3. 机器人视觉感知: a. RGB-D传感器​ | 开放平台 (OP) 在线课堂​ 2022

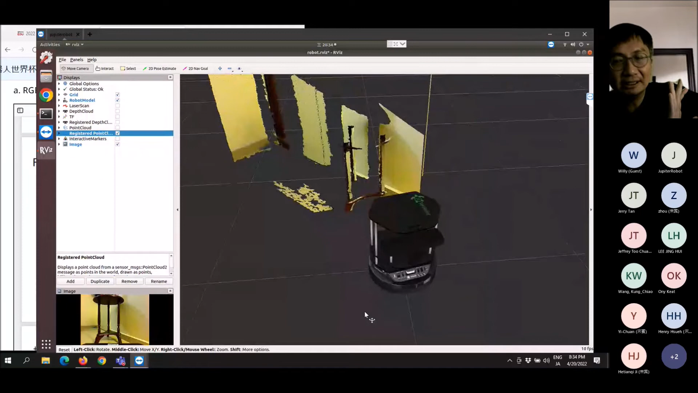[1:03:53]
本的颜色就是说比如它照射在墙上它墙上的颜色就去把那个点放这个颜色然后它比如说它照射在这个桌子的话呢它就把桌子的这个褐色的颜色呢
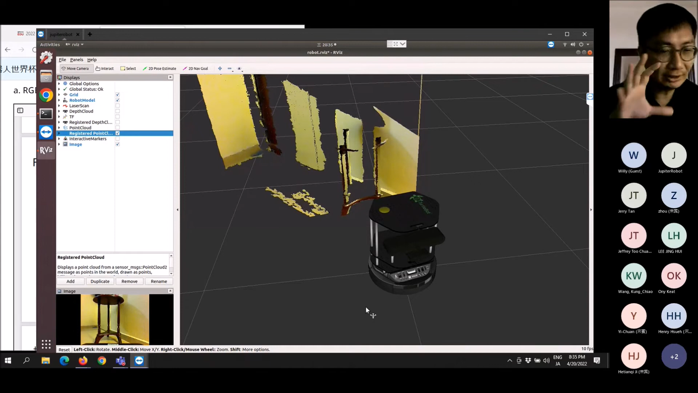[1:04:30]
这些数据呢就是给大家看到用这个Alvis呢就我们可以很很好的看到就是说我们可以在三维空气里面看到我们这个三维的数据然后再加上颜色的数